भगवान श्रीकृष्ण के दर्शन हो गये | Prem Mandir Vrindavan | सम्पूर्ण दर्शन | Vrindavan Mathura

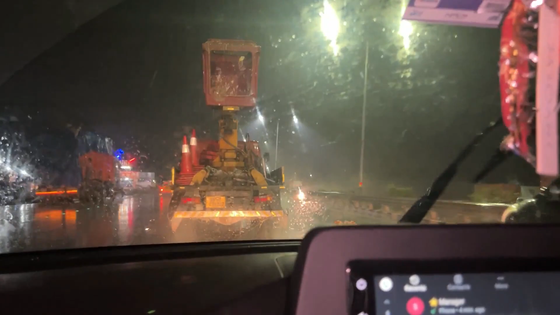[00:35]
और यहाँ से वृंदावन है, आपको मैं दिखा दूँ,
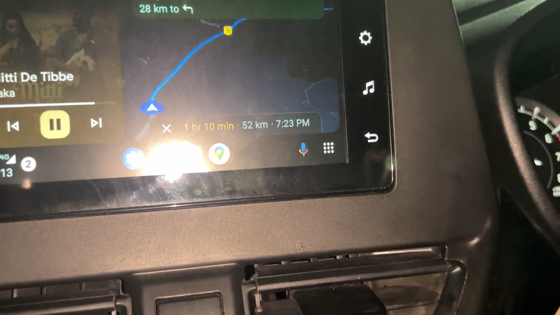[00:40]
52 किलोमीटर है यहाँ से, मतलब 1 घंटा 10 मिनट लगी अपने।
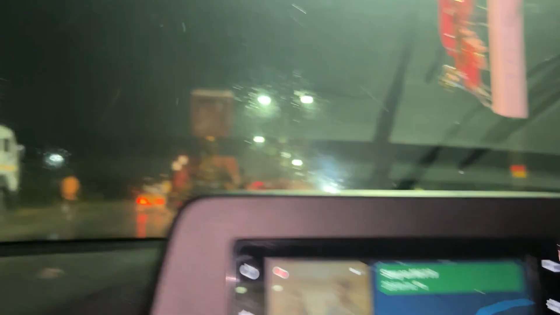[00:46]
और बारिश भी आ रही है, देखो।
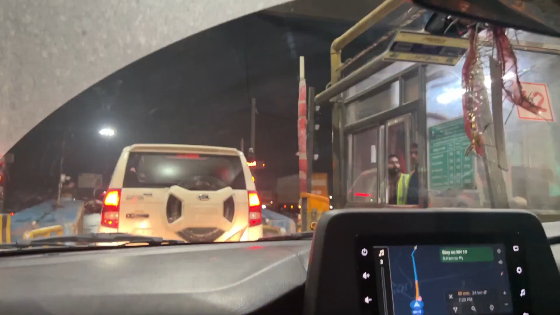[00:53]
हाँ तो भाई यहाँ पे टोल पे पहुंच गए, और यहाँ पे करवाते हैं टोल।
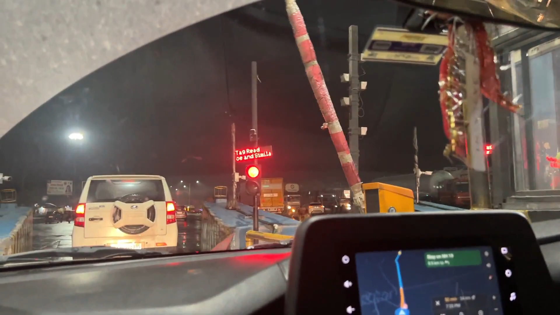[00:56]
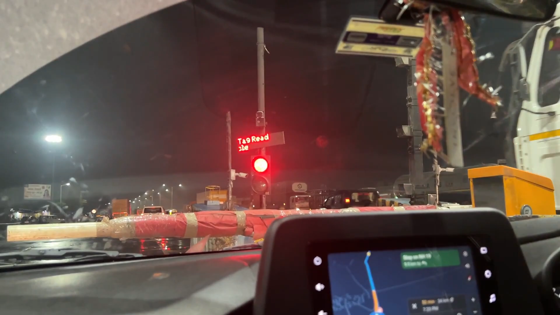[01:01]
चलो ये देखिए ऑटोमेटिक टोल कट गया है।
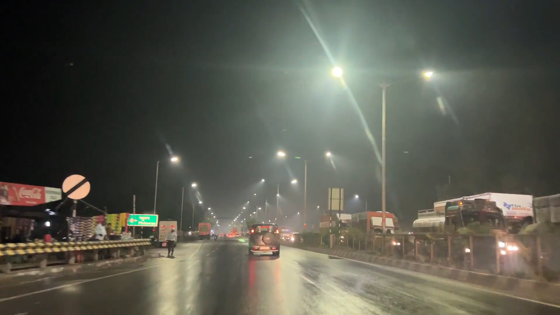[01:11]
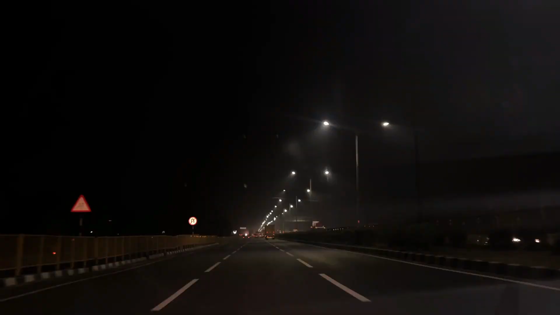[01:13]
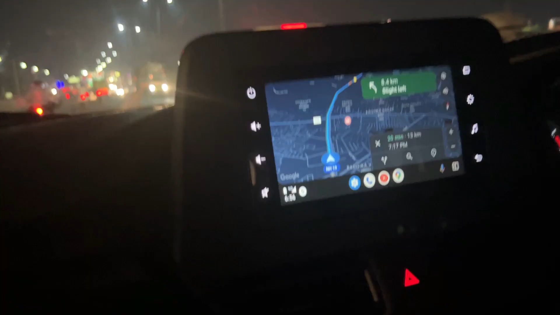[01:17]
हाँ तो भाई अभी अपने को वृंदावन यहाँ से है 13 किलोमीटर,
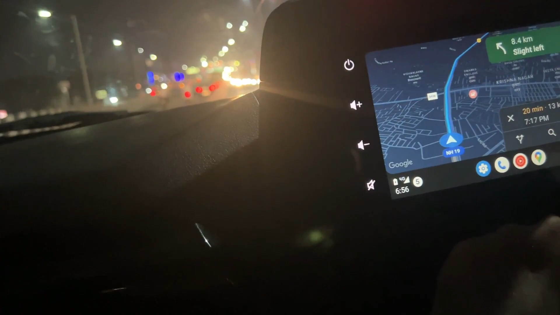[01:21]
और 20 मिनट लगेगी, और टाइम हो गया है 7:17।
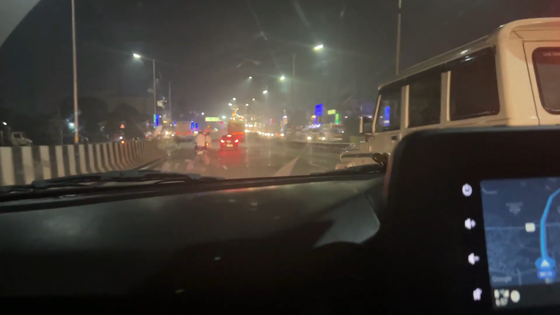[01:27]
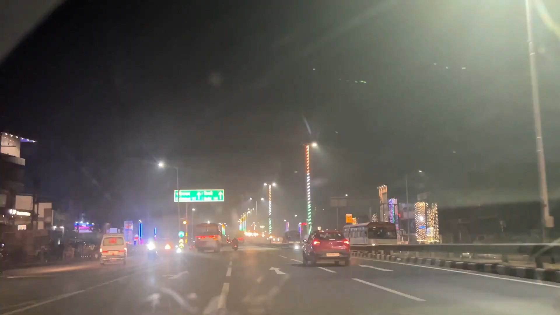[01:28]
और इधर भाई यहाँ से दिल्ली है 144 किलोमीटर।
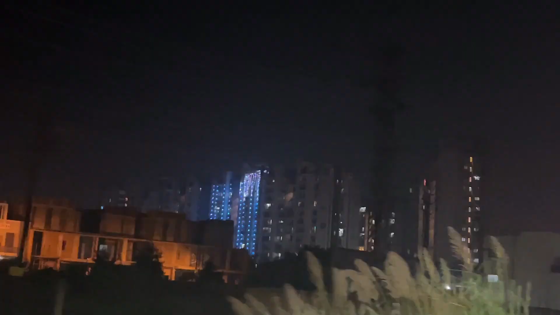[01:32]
हाँ तो ये देखिए गाइस, श्री कृष्ण जन्मभूमि।
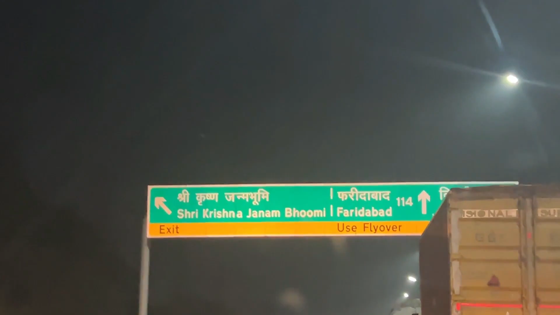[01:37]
कृष्णा कमेंट में कमेंट कर दो जय श्री कृष्णा।
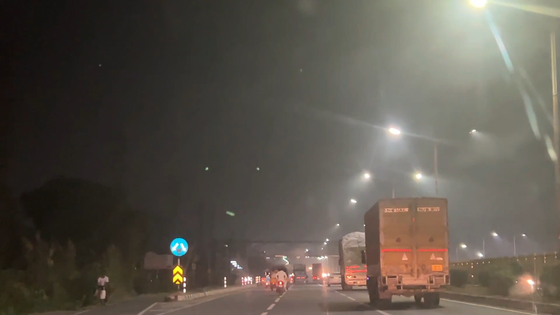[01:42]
तो अभी अपने एंटर कर गए वृंदावन सिटी में।